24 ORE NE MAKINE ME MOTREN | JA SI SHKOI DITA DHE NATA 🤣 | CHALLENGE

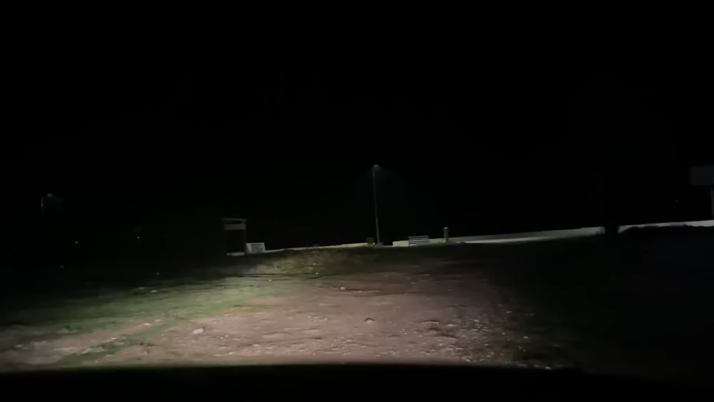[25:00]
Tani ku po shkojmë këtu o motra? Jemi të zgjidhim në vend ku do flejmë apo do flejmë së rrugës ne. Aty ku kalojmë makinat, na marrim kështu përpara. Ja këtu mirë që. Ja të gjejmë një vend të qetë këtu. Andaj është liçeni. Atëherë këtu jemi afër liçenit.
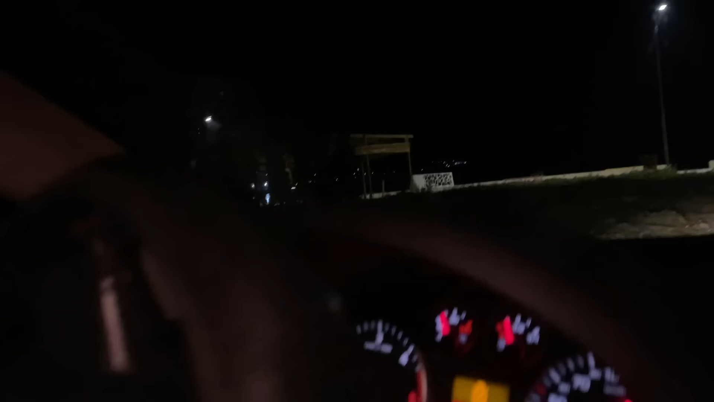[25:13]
Ka edhe drita që qurë shkencëm. Mirë që janë ka këtu me drita. E ja ndalo këtu. Këtu mirë është. Po këtu e zuzë, do futem liqenë, po pritë, që ti jemi përbalë me liqenin. Ti e ka liqenin që këtu, duke liqenin e bëjtë.